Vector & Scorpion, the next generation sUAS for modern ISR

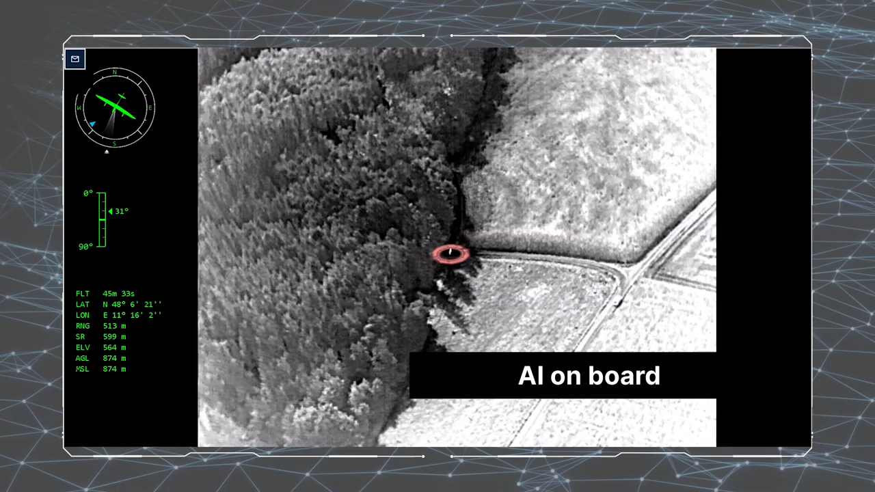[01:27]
AI on board augments your awareness in real time and delivers faster and more accurate intelligence.